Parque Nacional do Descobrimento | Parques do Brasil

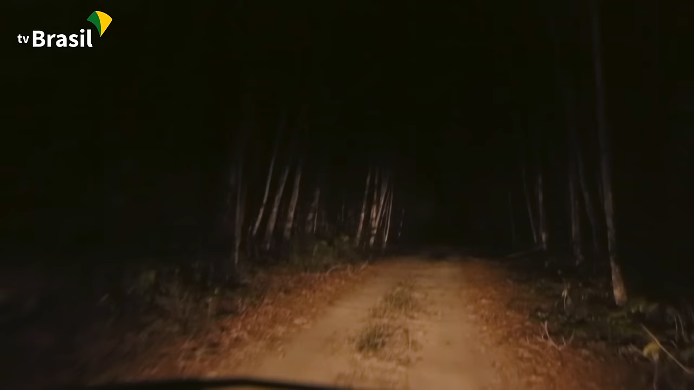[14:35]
Os bacuraus voavam à nossa frente, pousando e levantando o voo novamente,
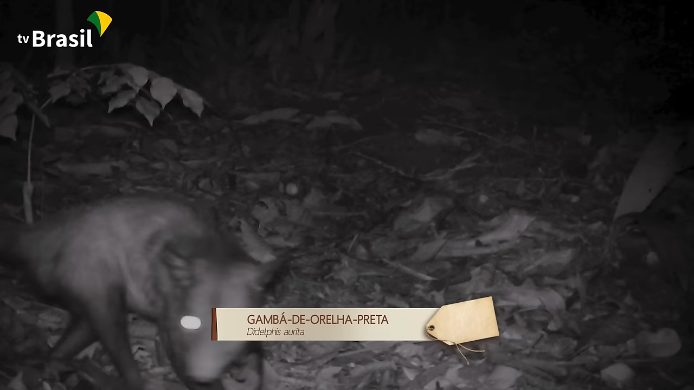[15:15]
Como o gambá de orelha preta, o tatu galinha e um roedor que não conseguimos identificar.